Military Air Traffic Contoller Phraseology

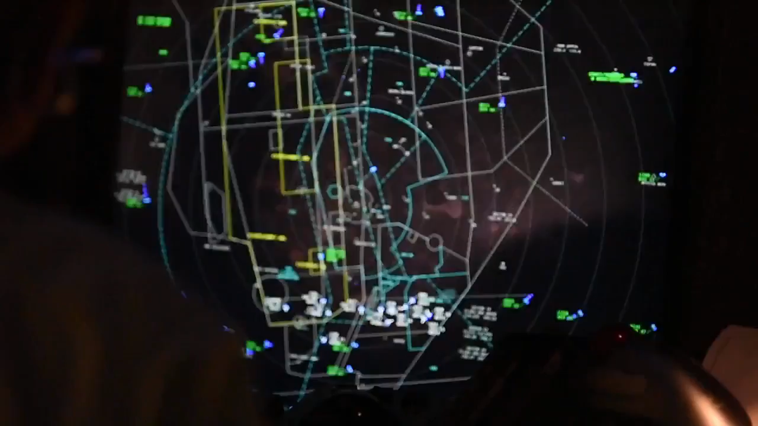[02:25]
You're given more detailed control instructions. Out here we see the aircraft.